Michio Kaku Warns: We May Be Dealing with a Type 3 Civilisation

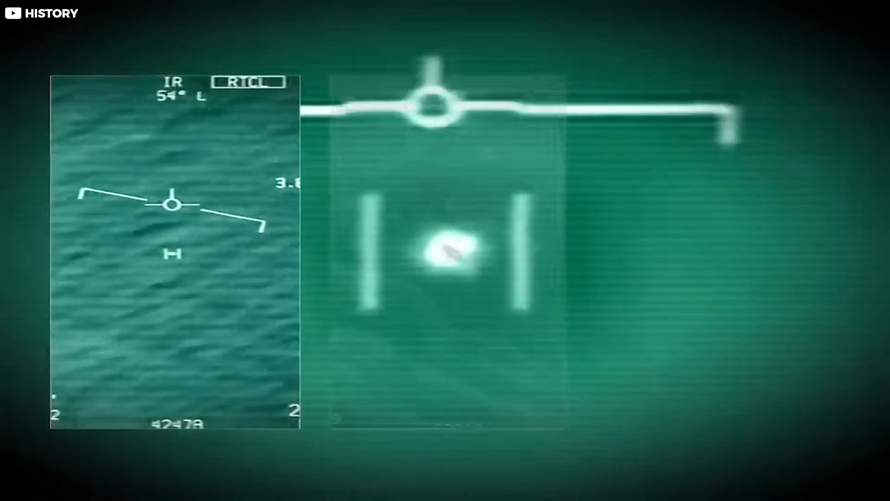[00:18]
but by radar, sensors, and military footage.
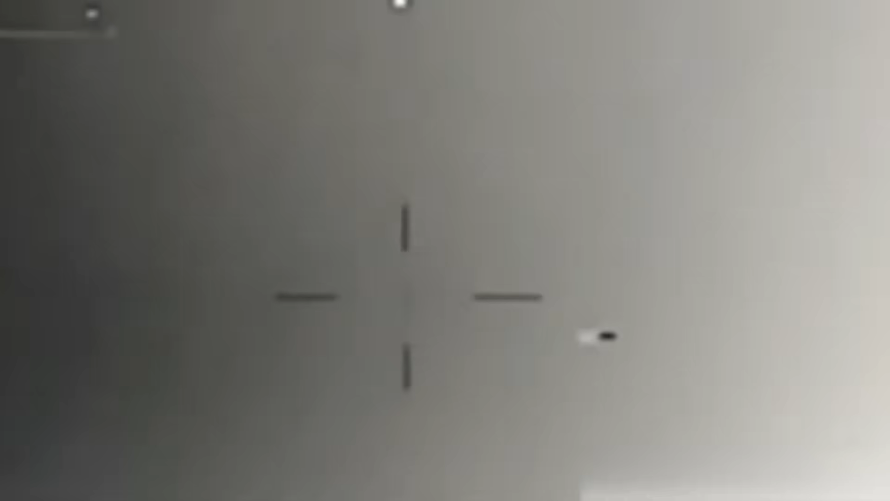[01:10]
Jets tracked unidentified objects defying all known aerodynamics.
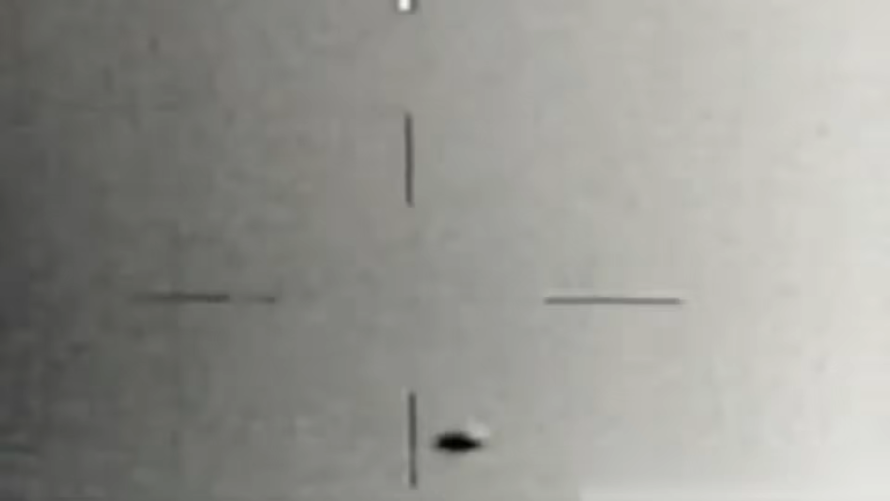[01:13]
Footage showed them accelerating, stopping, and vanishing without any visible propulsion or heat signature.
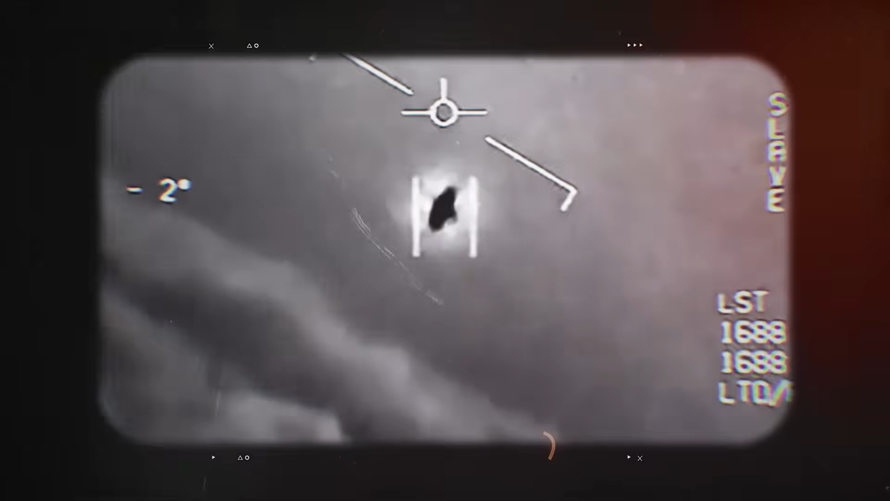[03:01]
And the maneuvers? Out of this world. Dropping tens of thousands of feet in seconds.
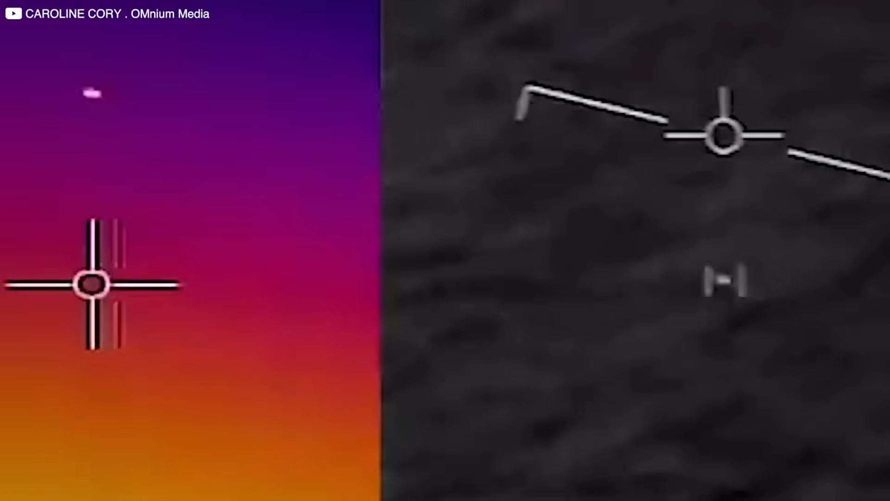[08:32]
The film showed objects changing direction with no obvious propulsion, vanishing and reappearing across different instruments, just like the official encounters,
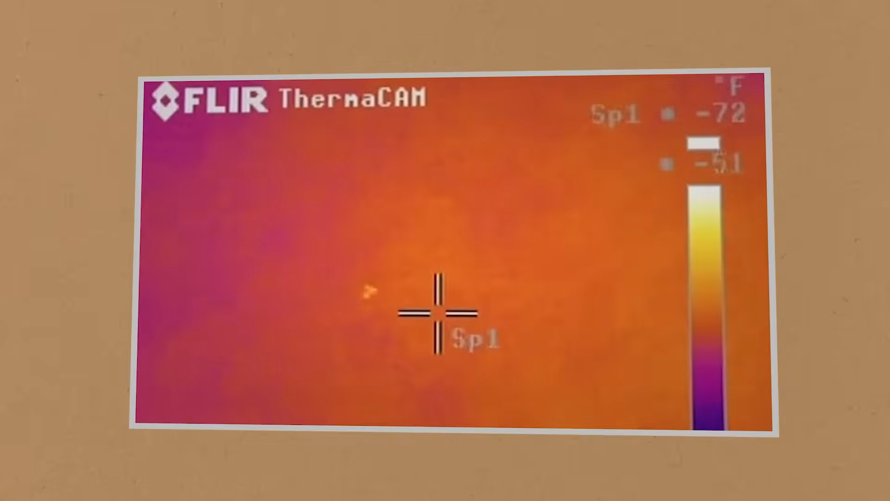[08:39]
On screen: spot -72°F
but now caught by independent civilians with cameras and patients. For skeptics, it became harder to deny.
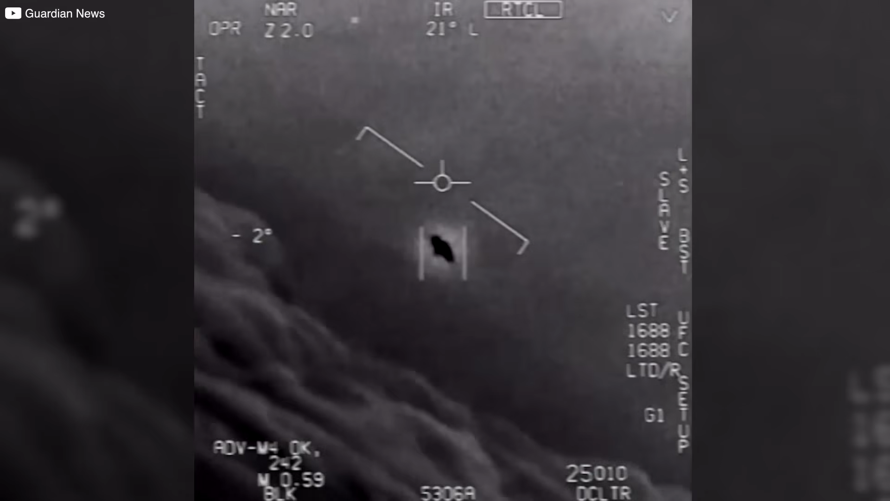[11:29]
But that theory crumbles when multiple sensors triangulate its position.